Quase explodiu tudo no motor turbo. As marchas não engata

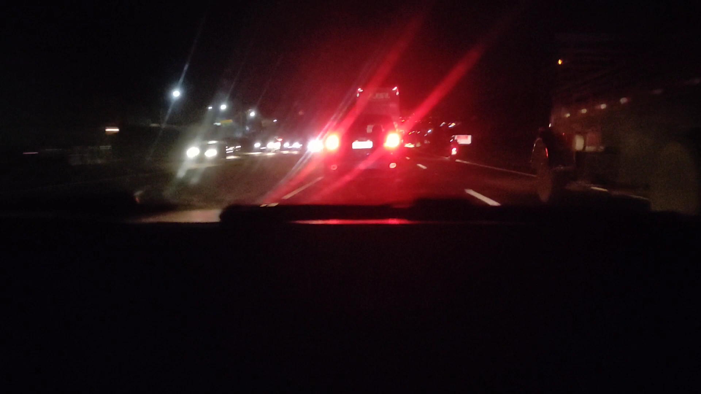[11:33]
Fala pra mim, como é que vai? Celular bosta, não filma nem de noite. Aí dá pau num EA-111 ainda. Tá frio. Vai. Olha aí. Olha a carreta andando 100 por hora, ó. Carreta 100 por hora, ó. Tem mais radar, já sabe. A Renegade ficou, não aguenta.
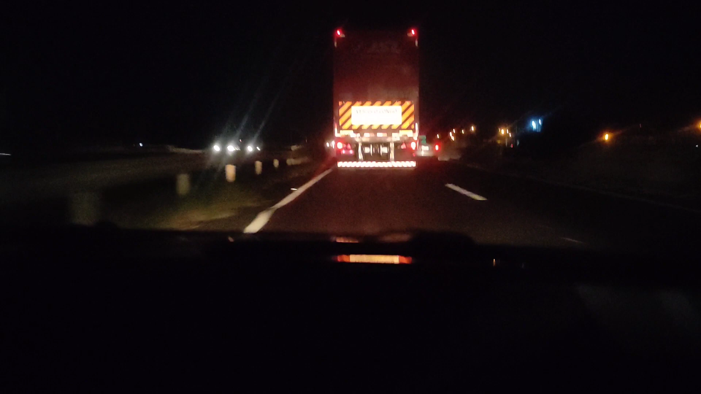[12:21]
Cinco anos, né, mano? Olha o outro, escampou lá, sai da frente. Vai embora, não, hein? Se quebrar, o Renan já arruma. Meu Deus. O caminhão não sai, não, mano. O caminhão não sai, velho. É o cara de trás, tá piscando. É o cara de trás, mano.